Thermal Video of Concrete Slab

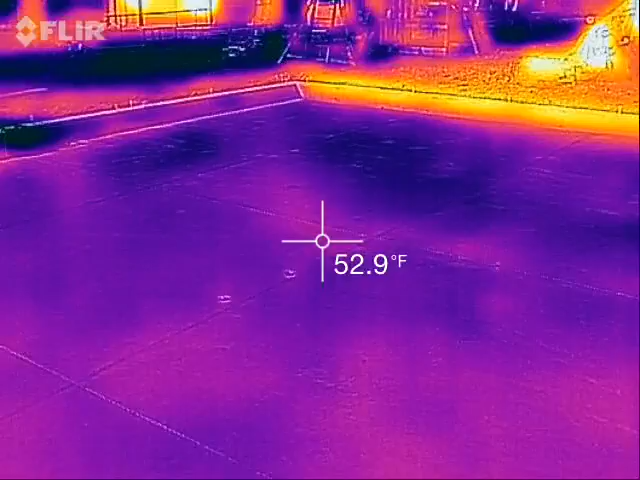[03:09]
On screen: spot 52.9°F
That's about it. Obviously, the back stem wall, the north side, is getting some sunlight on it.
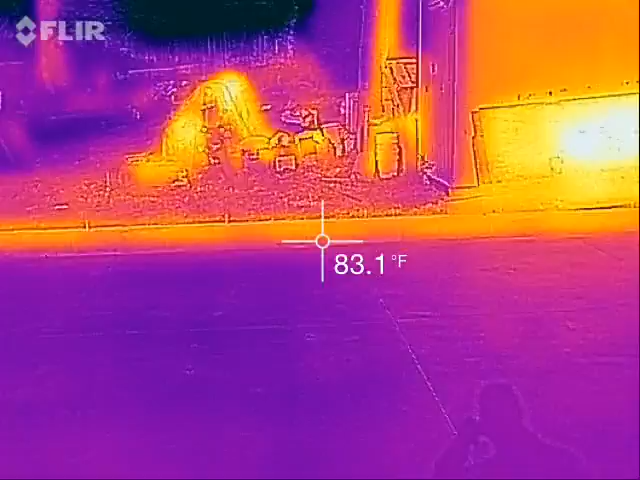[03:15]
On screen: spot 83.1°F
And if we look over here on the west side, this is being shaded now. So, you can clearly see the shade line, the shadow line. Concrete here, almost 54 degrees, but in the shade, you know, we're talking about a 7 degree difference, sun versus shade.
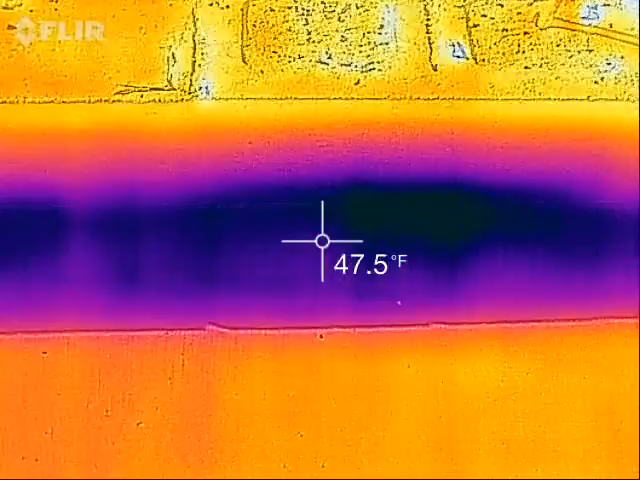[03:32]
On screen: spot 47.5°F
So, you can see how straight and hard that line is.
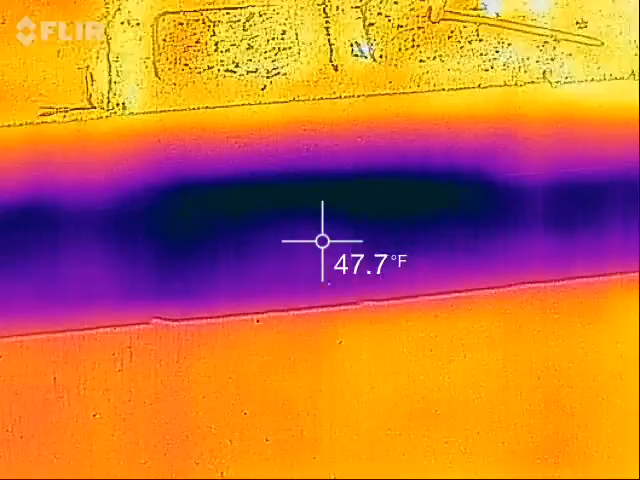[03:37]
On screen: spot 47.7°F
It's not a gradient. It's pretty straight and hard.
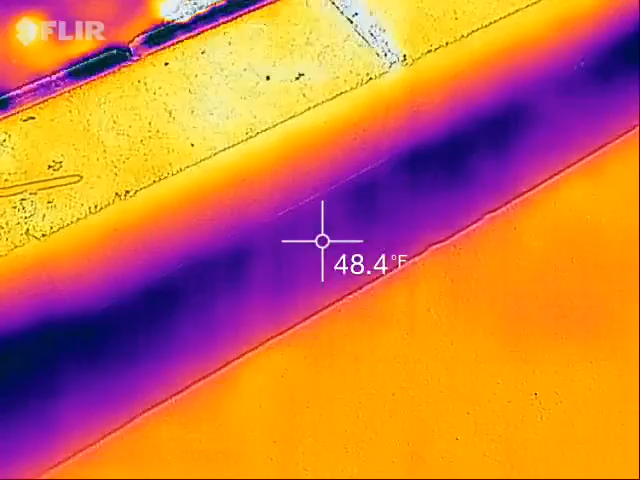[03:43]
On screen: spot 48.4°F
So, that kind of shows how the concrete doesn't really spread the heat out very well.
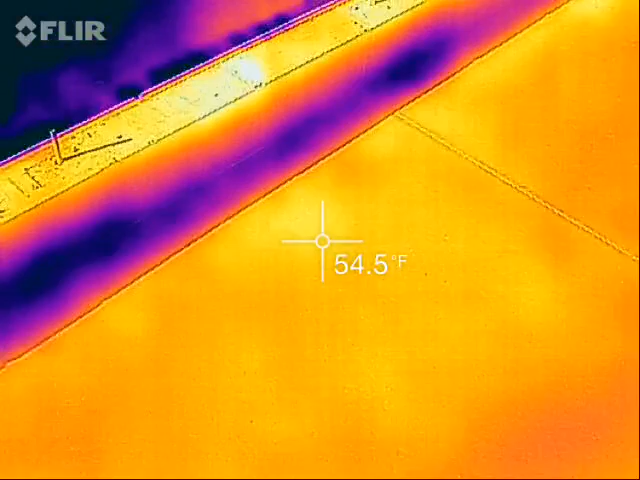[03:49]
On screen: spot 54.5°F
So, that's one thing when people talk about spacing, PEX tubing and hydronic heat,
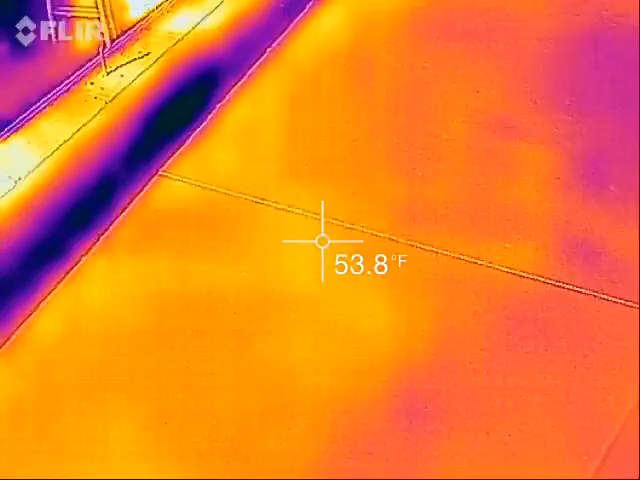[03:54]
On screen: spot 53.8°F
why you want to make sure your spacing is close enough together to get even heat rather than hot spots and cold spots.
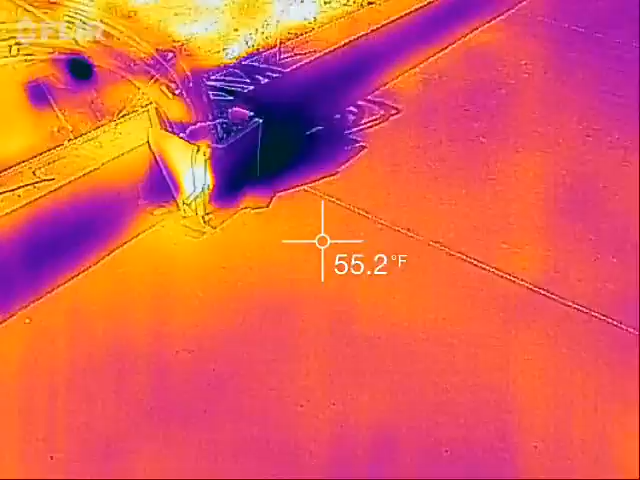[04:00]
On screen: spot 55.2°F
Over here, here's all my PEX coming out.
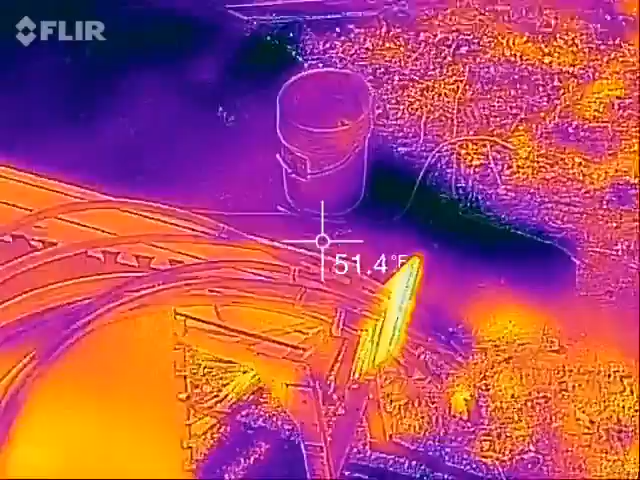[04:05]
I've got a board, a piece of plywood that's been in the sun. That looks nice and warm. But I also did some foam at the bottom.
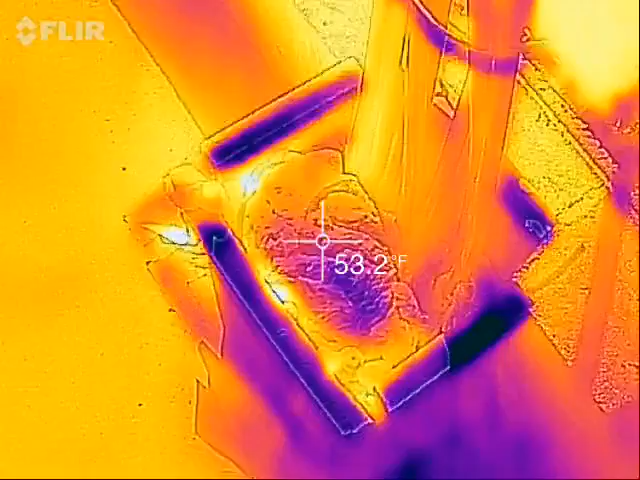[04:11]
On screen: spot 53.2°F
Nothing too crazy going on there yet because it's not hooked up to any hot liquid.
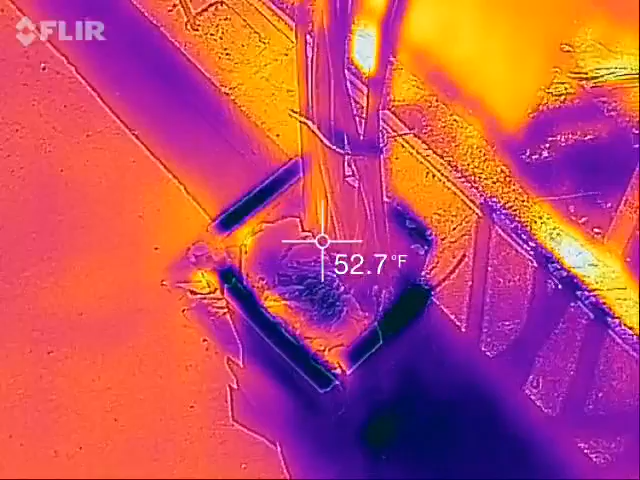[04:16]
On screen: spot 52.7°F
But,
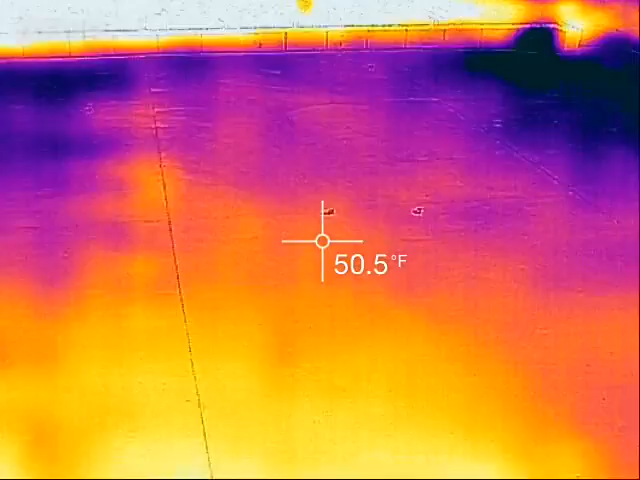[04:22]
On screen: spot 50.5°F
I just wanted to show you what this concrete slab looks like as a thermal video. Here's something else back here.
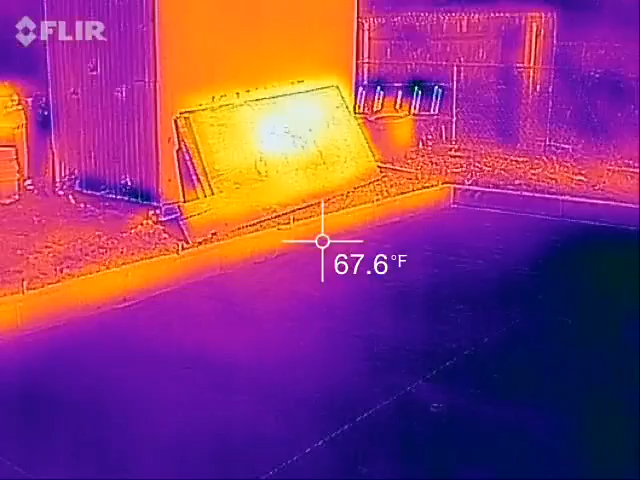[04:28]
On screen: spot 67.6°F
Over 100 degrees, that's just plywood that sort of by
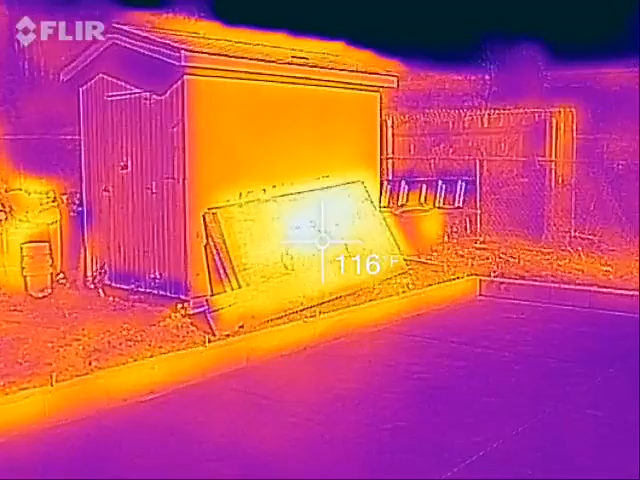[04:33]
On screen: spot 116°F
chance is laid up at almost the exact correct angle to be exactly perpendicular to the sun.
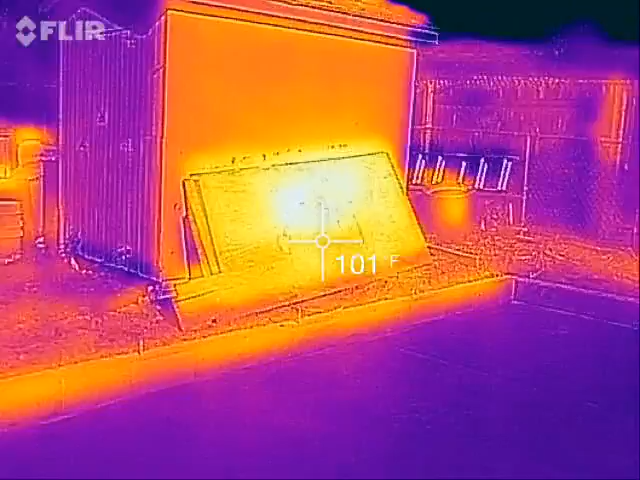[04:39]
On screen: spot 101°F
Behind it is my shed.
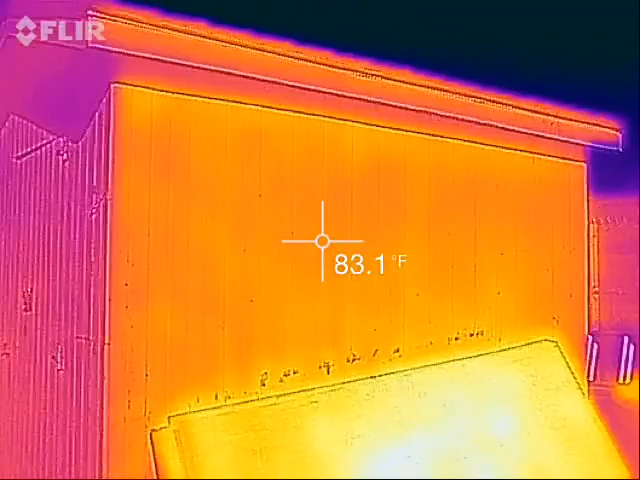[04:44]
On screen: spot 83.1°F
That's in the 80s. That's nice, but it's also painted a light bright yellow,
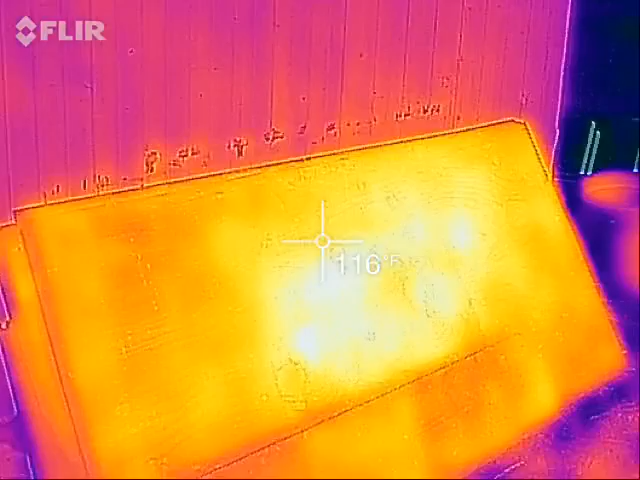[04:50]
whereas the plywood is at a better angle and it's a brown color, so that's really sucking up the heat.